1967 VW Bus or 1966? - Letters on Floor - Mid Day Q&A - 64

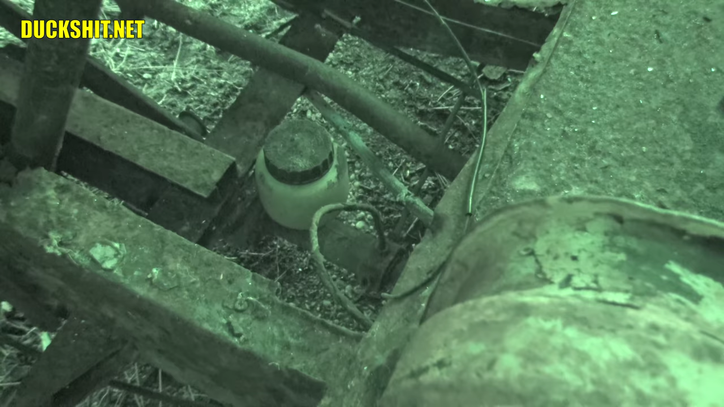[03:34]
Anyways, you can get a much, much better look at the master cylinder now.
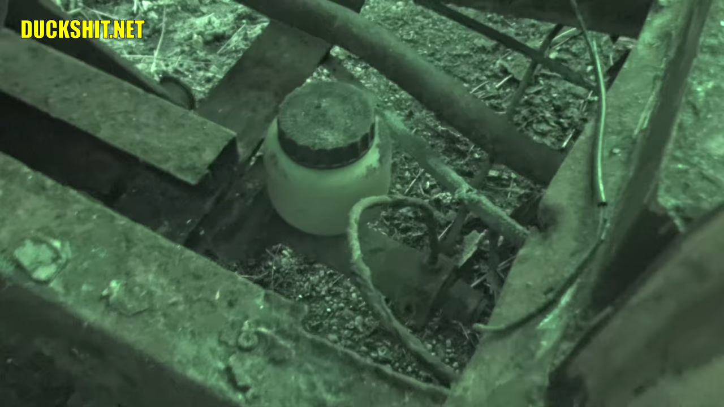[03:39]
And you can see it's got three outputs on it, and the brake light switch is in the back. This is a single-circuit master cylinder. Now, there's always that great possibility that somebody, you know, went ahead and changed it from a dual circuit to a single circuit because it really is easy to unbolt.
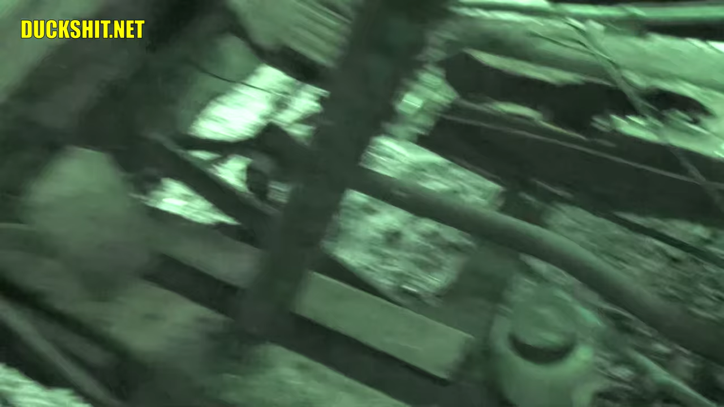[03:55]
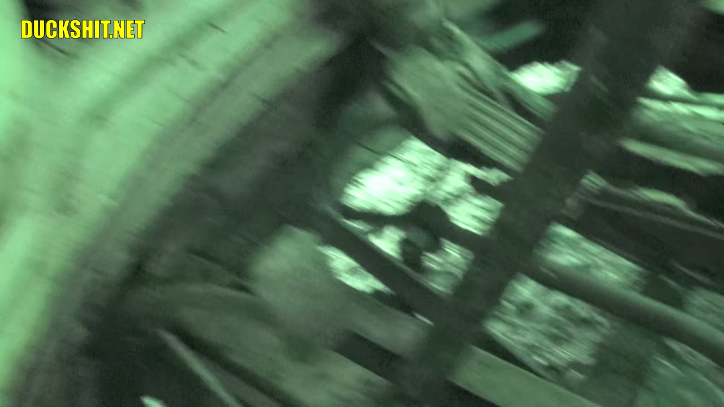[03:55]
But the wiring harness, which does appear to be old and original, is equipped with only three wires going to the master cylinder,
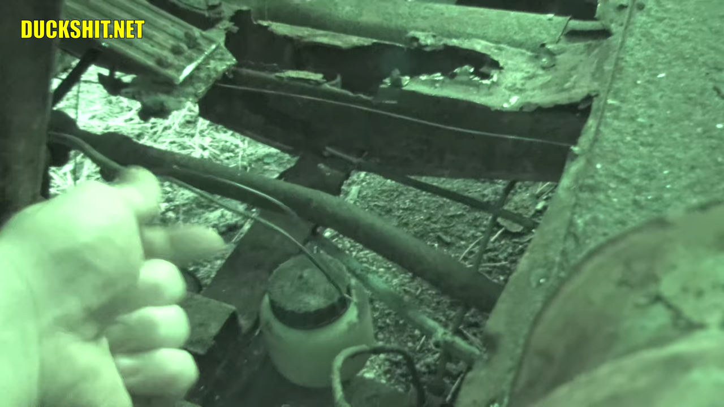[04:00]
not six that it would be required for a dual circuit. This bus is probably a 66.
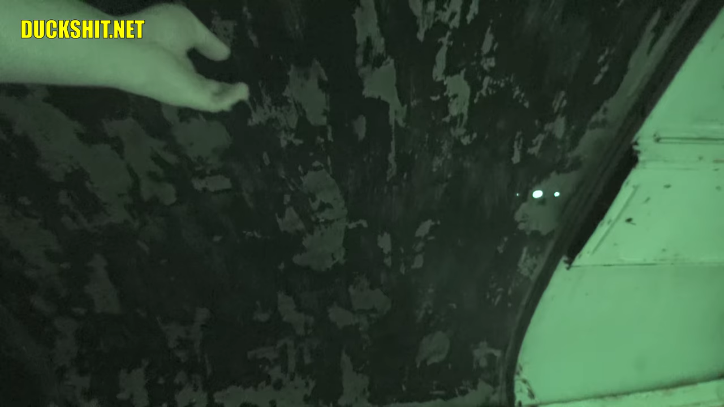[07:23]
There's like this yellow paint that really wasn't sticking well and it was peeling pretty bad. And on that wall over there, you can see where the pressure washer went side to side and it blasted off some of that paint that's on there.
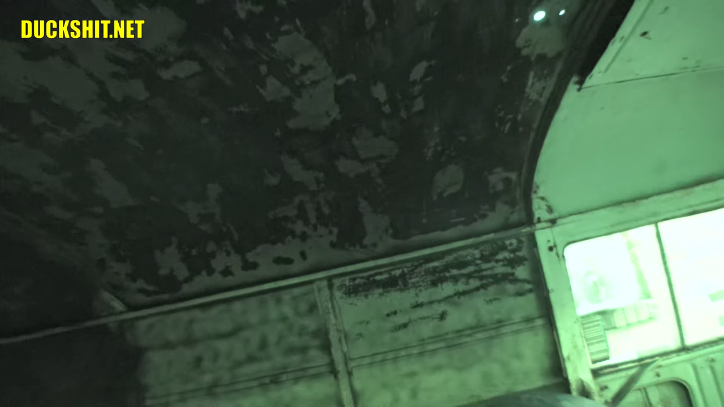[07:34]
So I'll probably take the rest of it off once I get the rest of the bus cleaned out again. And I'll go over it again probably with a light sander because the pressure washer was working, but it was just too much effort.